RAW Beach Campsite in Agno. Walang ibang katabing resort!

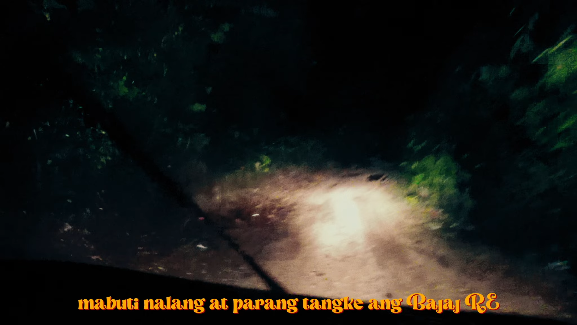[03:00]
Kahit anong klase ng kalsada ay kayang-kaya niyang tahaki.
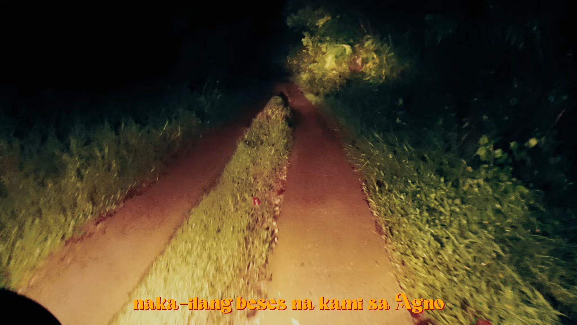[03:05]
Nakailang beses na kami sa Agnok kaya sanay na ako sa kalsada dito lalo na kapag malapit ka na sa dagat.
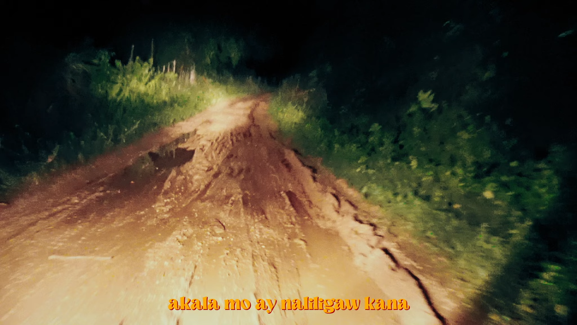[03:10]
Akala mo ay naliligaw ka na at paunti ng paunti ang mga bahay at pasikip ng pasikip ang kalsada.
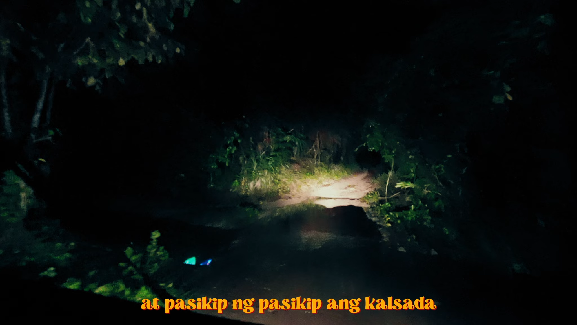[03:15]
Kaya hindi pwede sa mga praning at medyo matatakutin ang daan dito lalo na kung aabutin ka ng dilim.